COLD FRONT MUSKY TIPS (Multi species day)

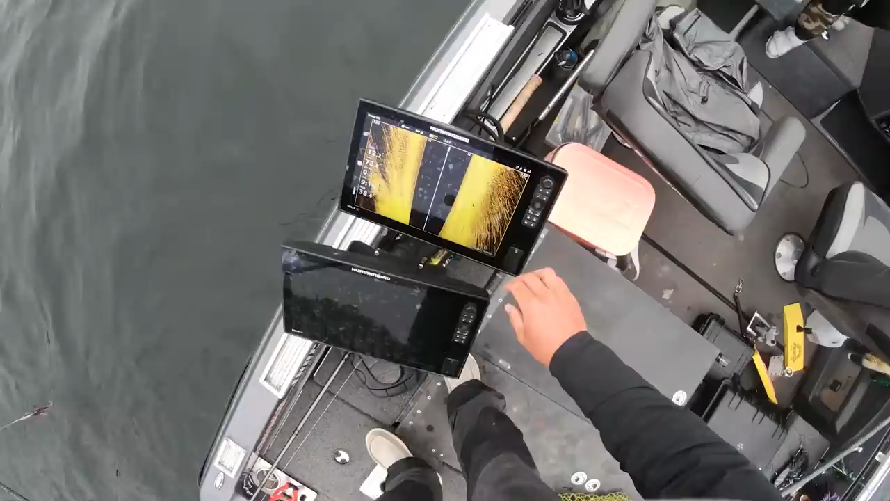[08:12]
So here you guys can see this shadow. It's actually with that fish right there.
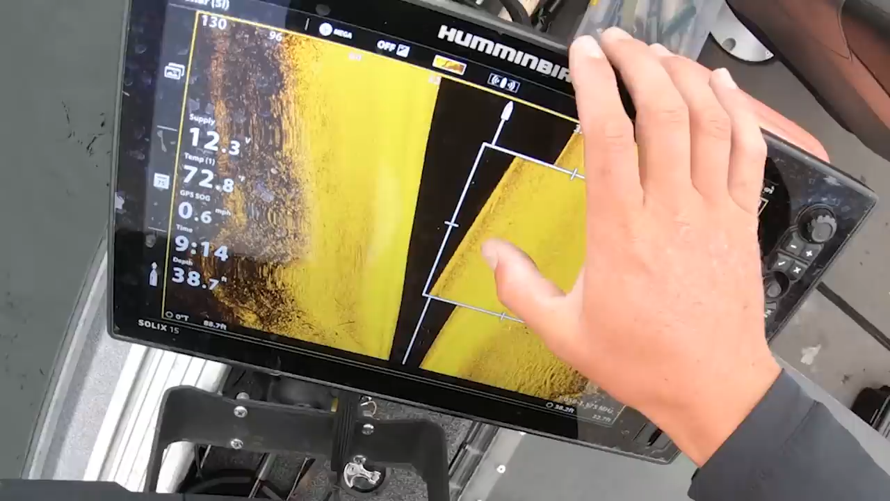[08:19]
So you see that highlighted yellow piece? That's the actual fish.
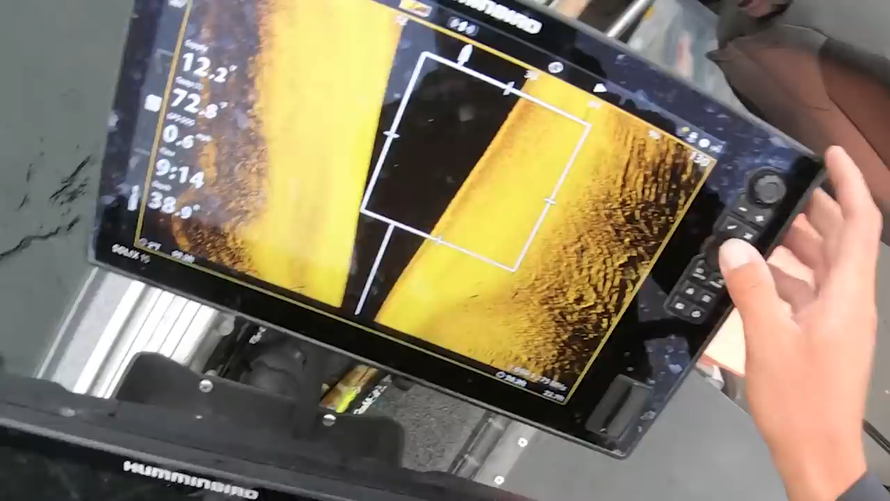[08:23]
And then here, Jesse casted back at it. There's the original mark.
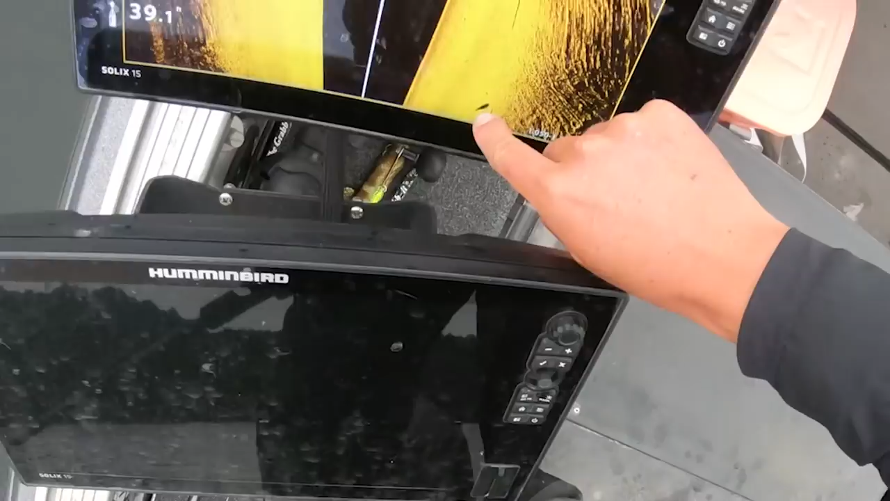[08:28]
Jesse casted back at it. Fish came in lazy and deep. Now she's throwing a suic back at it.